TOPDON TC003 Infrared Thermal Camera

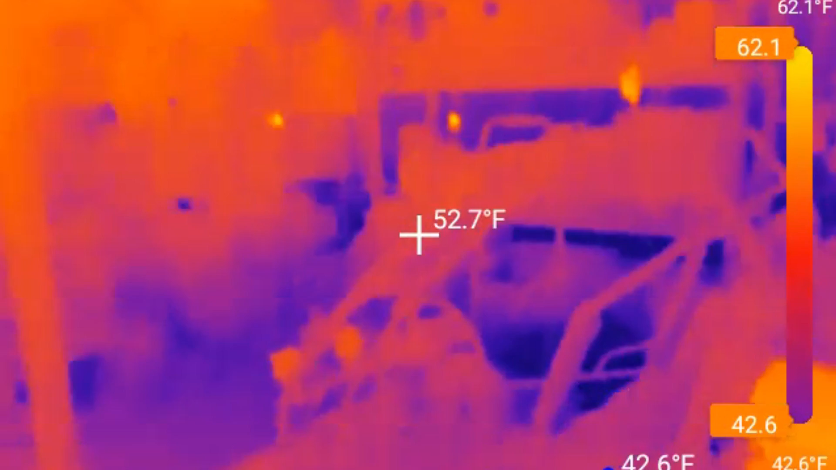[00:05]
On screen: spot 52.7°F, scale top 62.1°F
So this is a thermal imager made by Top Dunn and it's absolutely amazing.
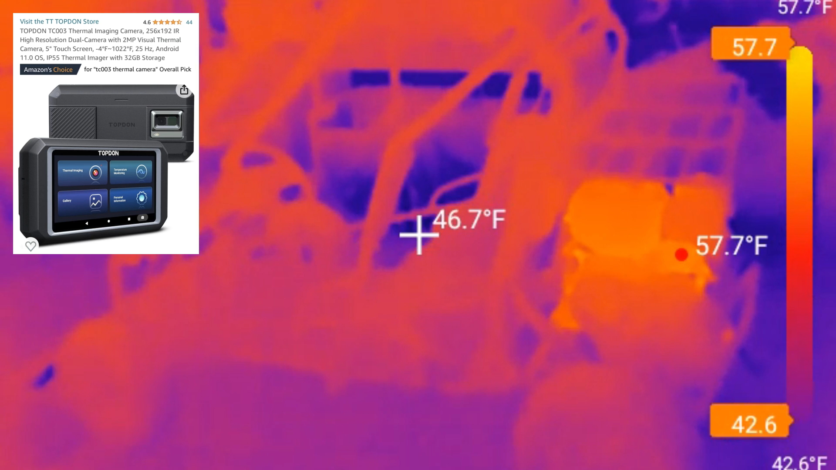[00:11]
On screen: spot 46.7°F, scale top 57.7°F, scale bottom 42.6°F
I'm almost in complete darkness and I can see
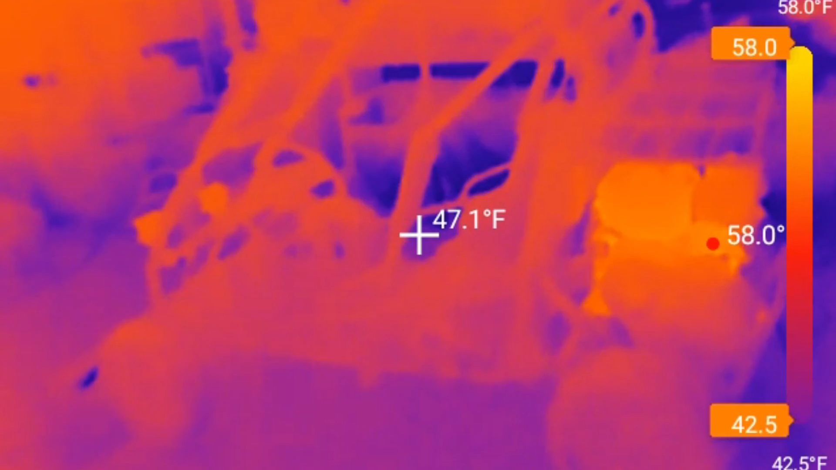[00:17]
On screen: spot 47.1°F, scale top 58.0°F, scale bottom 42.5°F
what I'm looking at. This is actually a dirt bike.
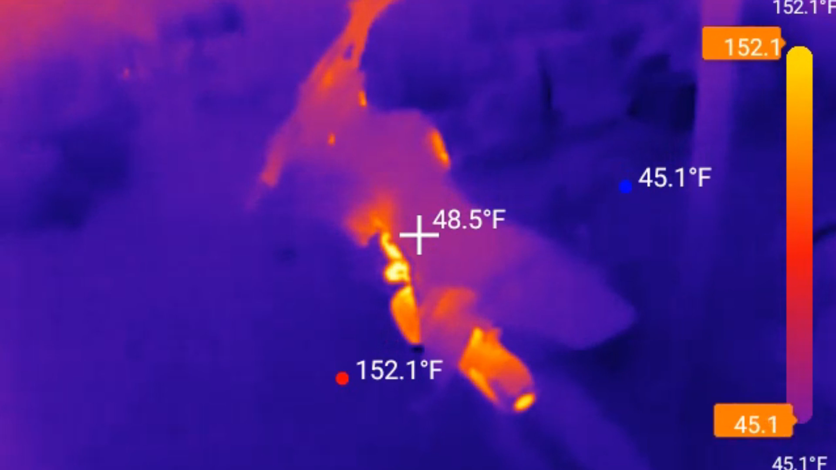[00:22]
On screen: spot 48.5°F, max 152.1°F, min 45.1°F
This is the TTR 125. I had it running for about a minute.
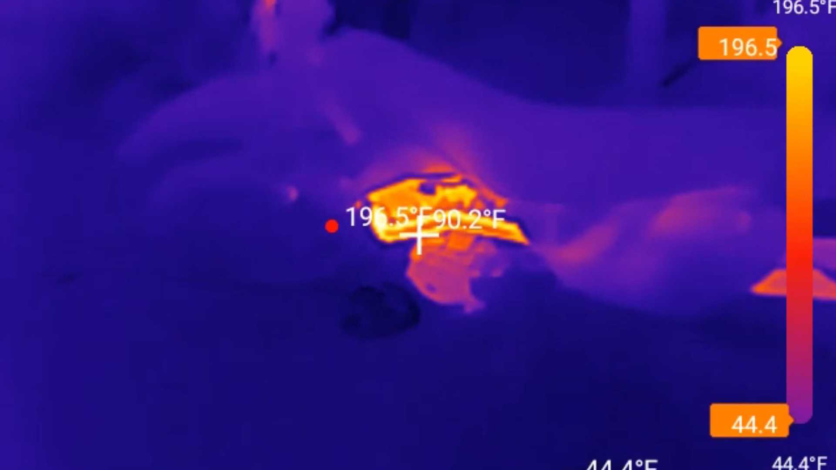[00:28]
On screen: spot 90.2°F, scale top 196.5°F
You can see the exhaust is very hot.
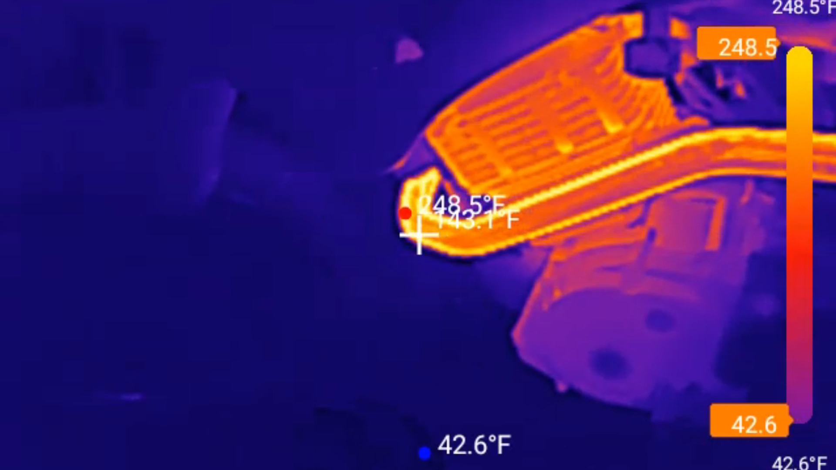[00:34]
On screen: min 42.6°F, scale top 248.5°F, scale bottom 42.6°F
According to this it's at well about 250 degrees and the head
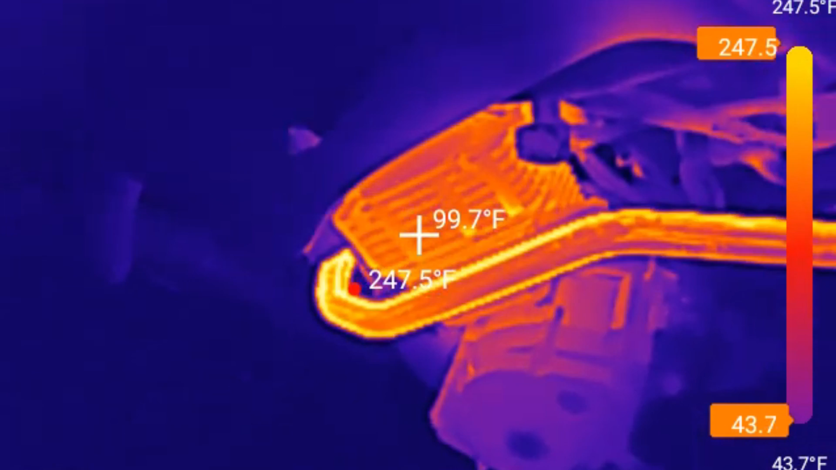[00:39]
On screen: spot 99.7°F, max 247.5°F, scale top 247.5°F, scale bottom 43.7°F
not quite as hot about 100 degrees. So yeah pretty impressive.
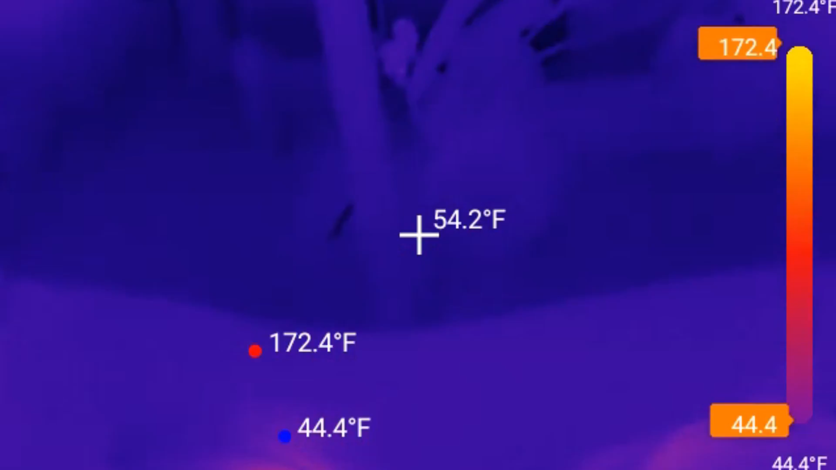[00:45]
On screen: spot 54.2°F, max 172.4°F, min 44.4°F, scale top 172.4°F, scale bottom 44.4°F
This here is a go-kart.
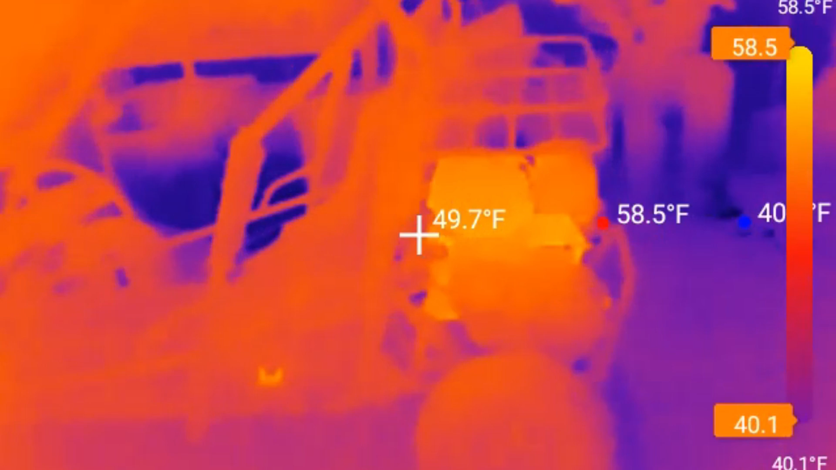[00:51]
On screen: spot 49.7°F, max 58.5°F, scale top 58.5°F, scale bottom 40.1°F
You can see the engine is a little bit warmer and I had that engine running about two hours ago and just that subtle difference shows up pretty much clear as day.
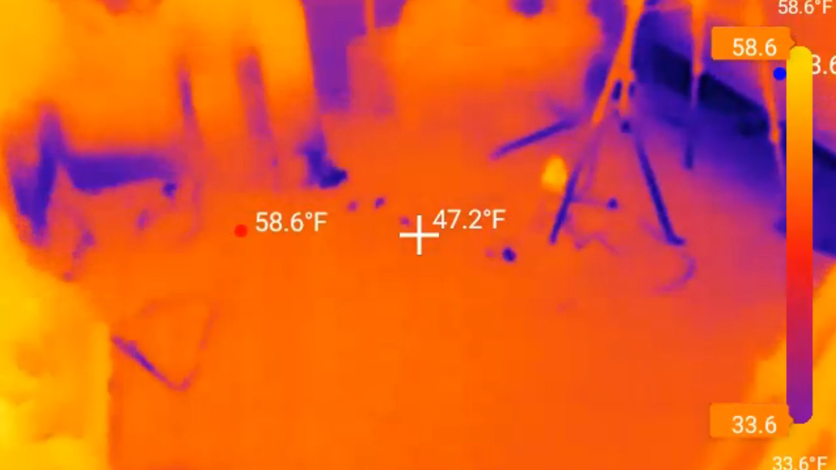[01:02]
On screen: spot 47.2°F
Now looking over here, you know, I have the garage door open a little bit.
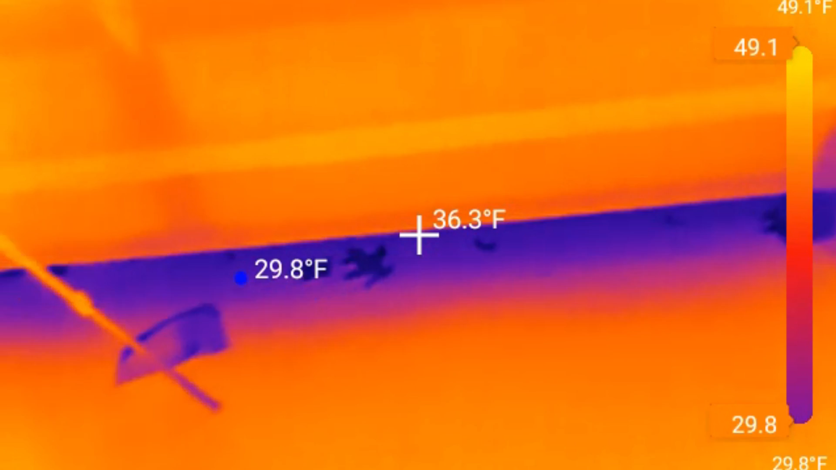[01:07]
On screen: spot 36.3°F, min 29.8°F, scale top 49.1°F, scale bottom 29.8°F
It's cold outside so you can see that contrast right there.
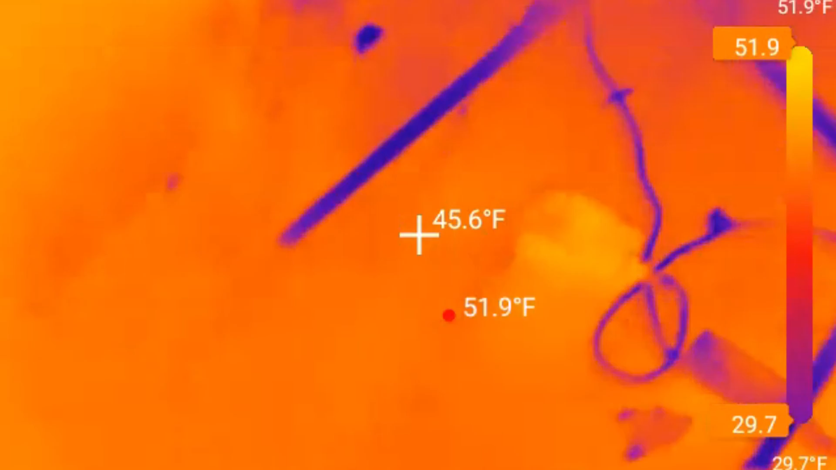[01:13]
On screen: spot 45.6°F, max 51.9°F, scale top 51.9°F, scale bottom 29.7°F
It's about 35 degrees and right here is actually a battery-powered Ryobi inverter which
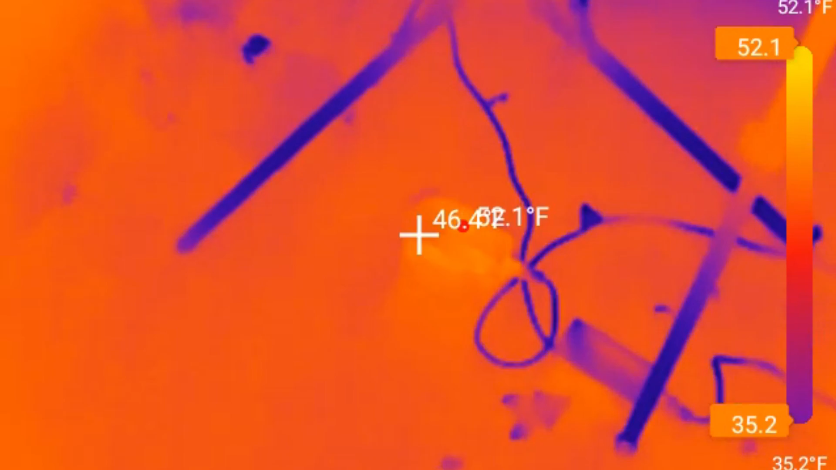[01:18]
On screen: scale top 52.1°F, scale bottom 35.2°F
also was run recently.
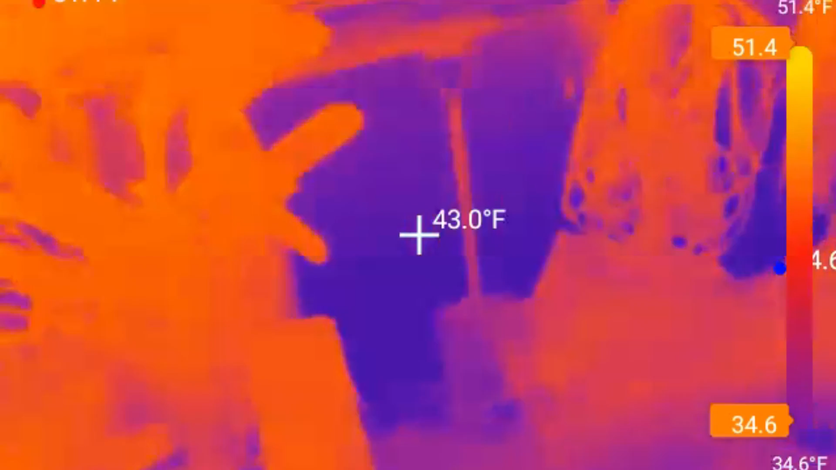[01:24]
On screen: spot 43.0°F, scale top 51.4°F, scale bottom 34.6°F
So that is also warm.
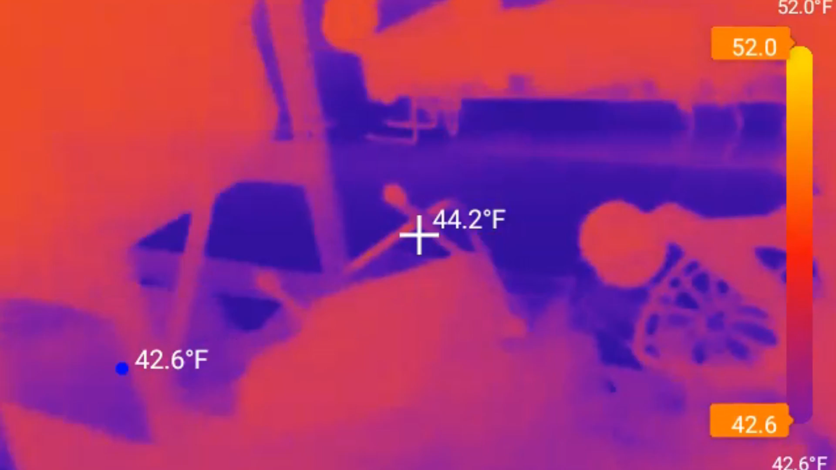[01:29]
On screen: spot 44.2°F, scale top 52.0°F, scale bottom 42.6°F
You know, this dark blue, those are the outside walls.
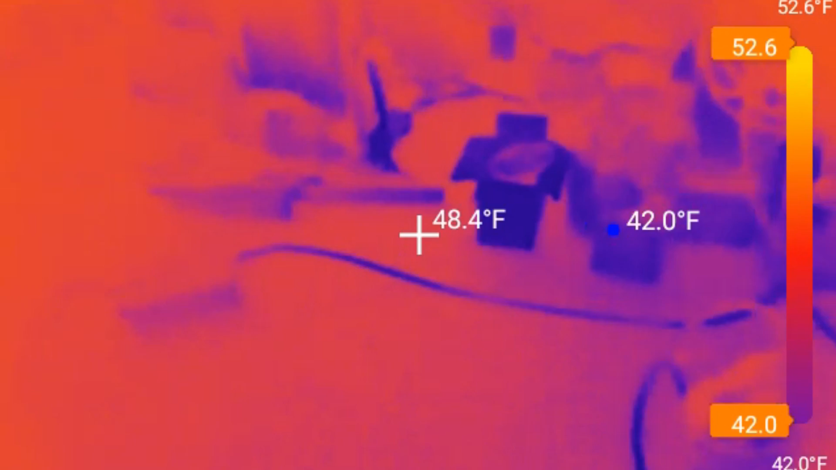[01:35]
On screen: spot 48.4°F, scale top 52.6°F, scale bottom 42.0°F
And let's just walk around the shop, see what we see.
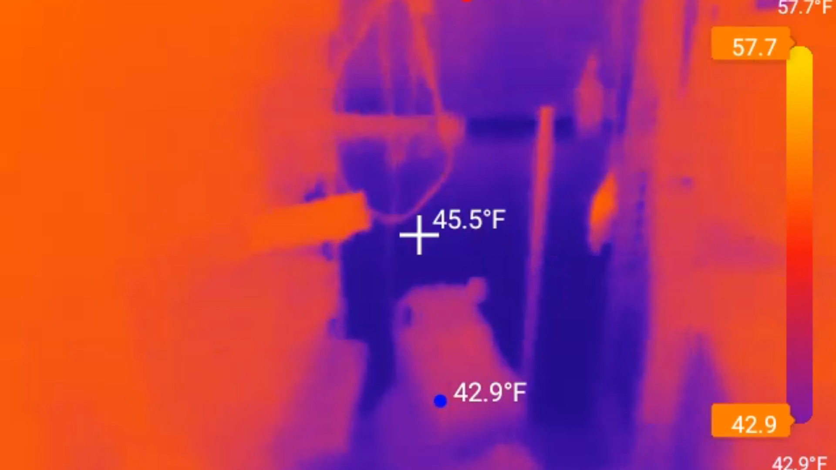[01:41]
On screen: spot 45.5°F, min 42.9°F, scale top 57.7°F
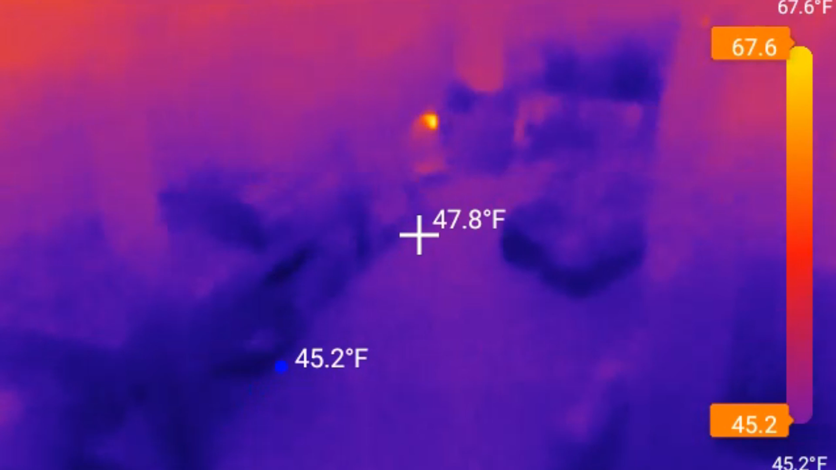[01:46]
On screen: spot 47.8°F, min 45.2°F, scale top 67.6°F, scale bottom 45.2°F
Actually, I have a Ryobi battery charging over here. At least it's recently charged. And you can see that is still hot.